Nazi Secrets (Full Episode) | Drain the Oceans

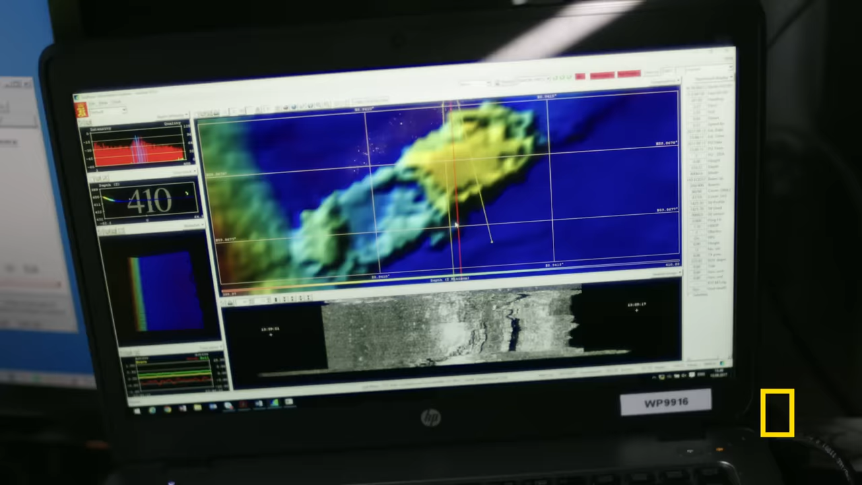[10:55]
Here we can clearly see the wreck, and we can see the wheelhouse up here. Yeah.
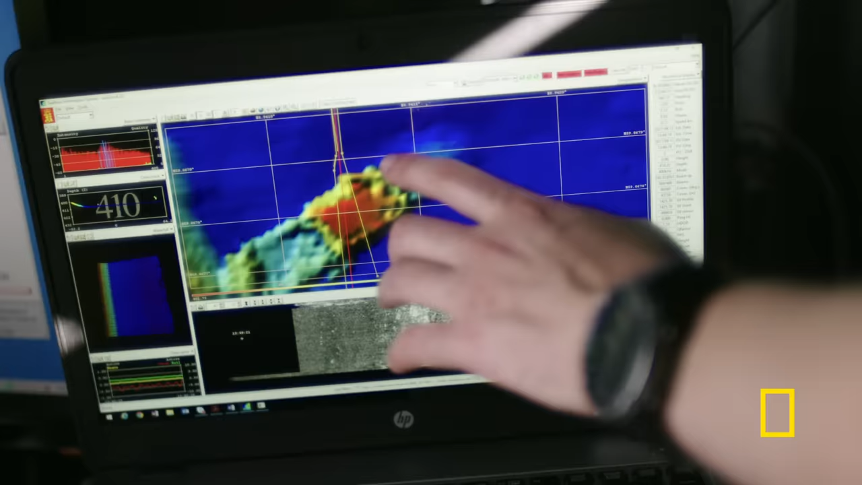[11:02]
And we can see there's something behind here. And the bow is probably down in the mud. So, what wrecked the ferry?
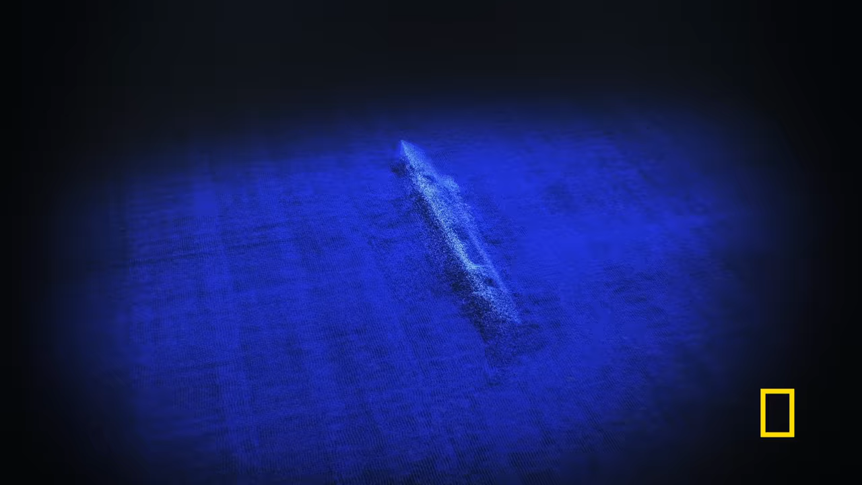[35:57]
Now, for the first time in over 70 years, evidence of the Graf Zeppelin's final moments can be seen.